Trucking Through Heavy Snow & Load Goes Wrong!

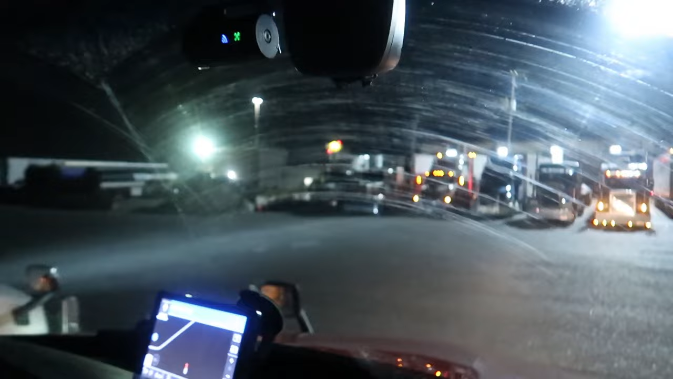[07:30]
Jim's truck stop and Just cheek to waga Cheek to waga New York so a little truck stop here in the Buffalo
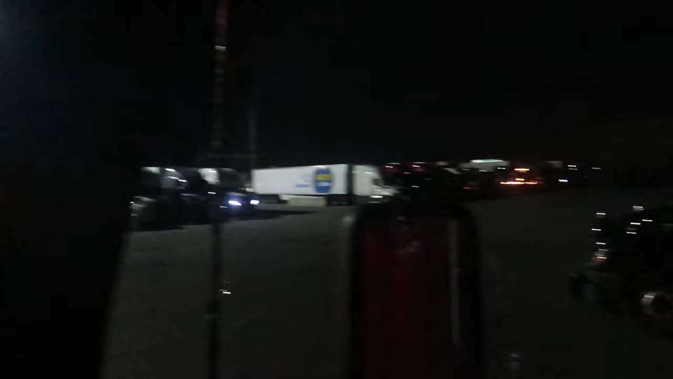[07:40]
area I actually did a video here a long time ago if y'all remember In my Buffalo video I had to stop here and I ate and took a shower and yeah,
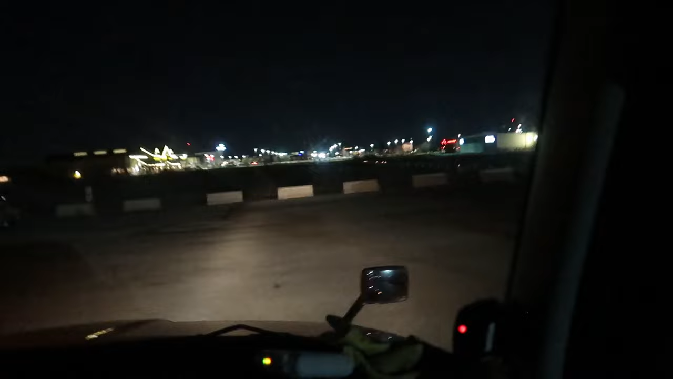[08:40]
especially with cove it anymore So it's nice when you come across one like that We're almost there.
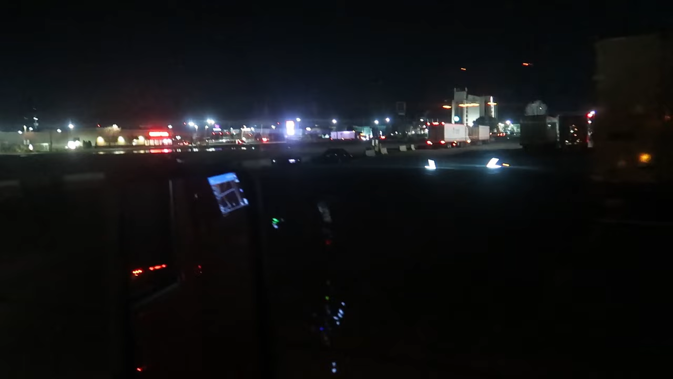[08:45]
They're about to turn into here.
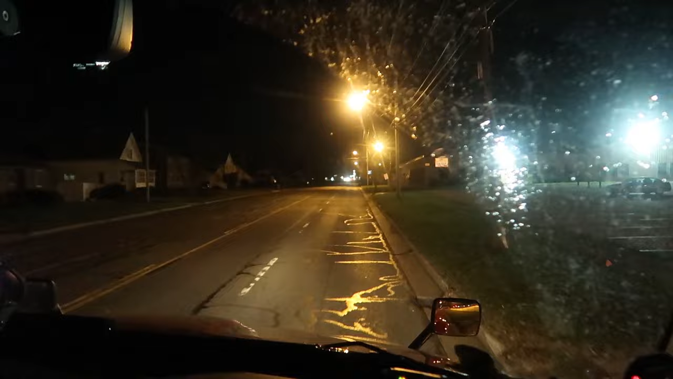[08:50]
The place is at an airport basically There's the airport right over there where all those lights are Yeah, we're about to take a right Into a street that brings us to where we think the drop-and-hook location is See what the signs say here shipping and receiving
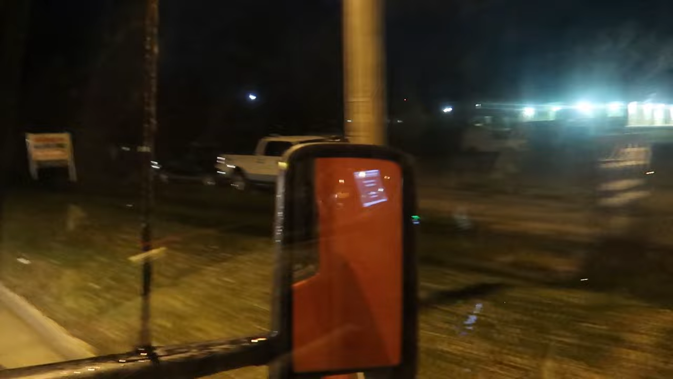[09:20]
269 shipping and receiving is what we need your destination is on the right Yeah, there's bushes there
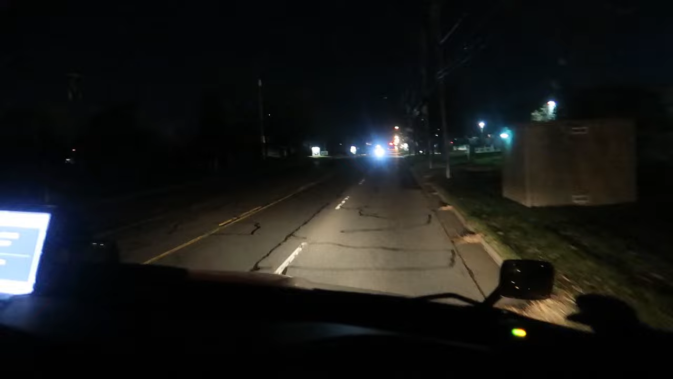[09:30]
Driveways after this is what we were looking at Yeah, because it looks back there guys. There's a Trailer area Billy Joe's about to take this right right here and go back to that trailer area
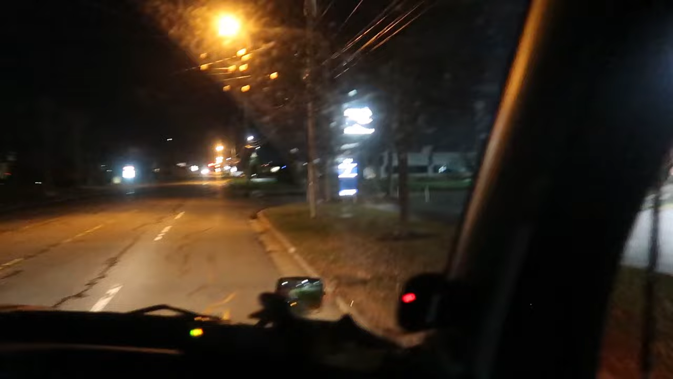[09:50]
But it could be back there
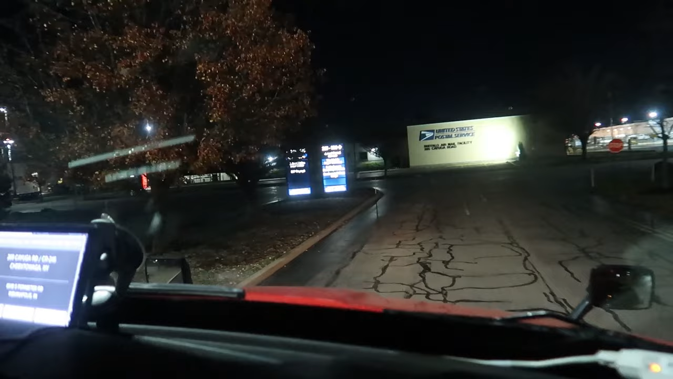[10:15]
Let's see That's it right there FedEx it's got to be it
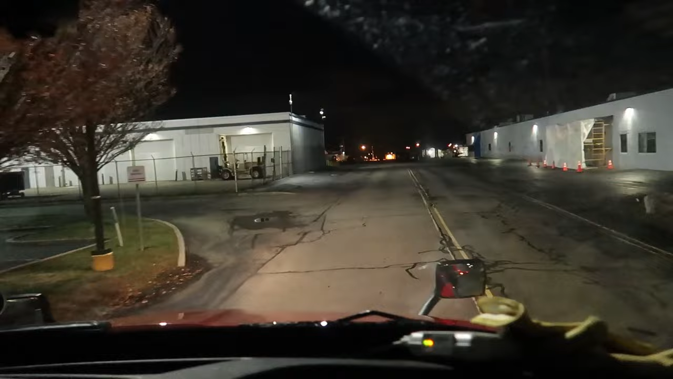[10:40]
That was our best guess judging by our satellite reconnaissance Yeah, trucking is so much detective work.
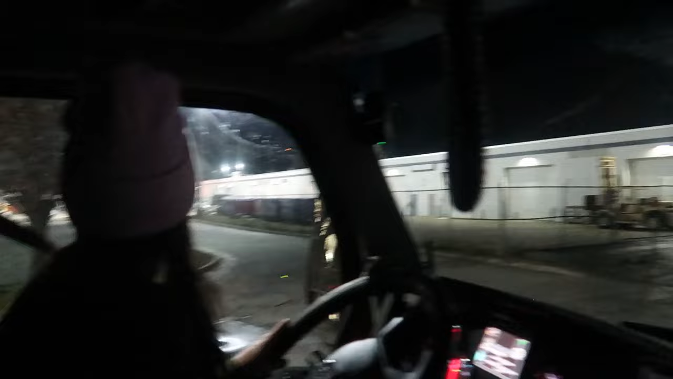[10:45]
It really is. You just got to figure stuff out a lot of times Hope you don't turn into somewhere Yeah
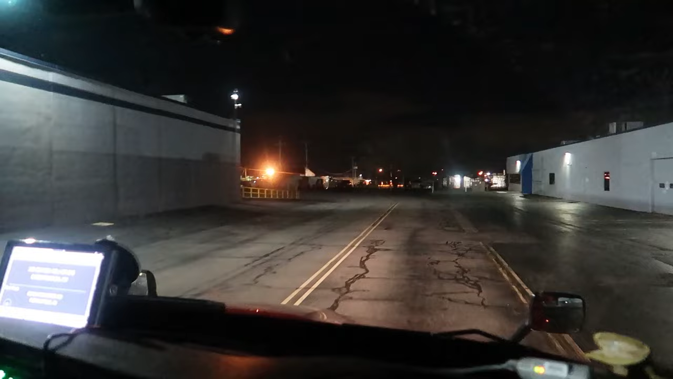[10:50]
Of course it always helps to look before you turn in there. Oh, there's Transport Americas too.
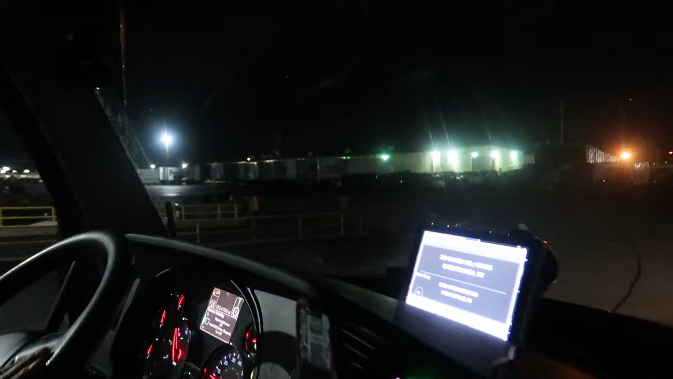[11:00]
So this has to be it Hope to God is a drop-and-hook though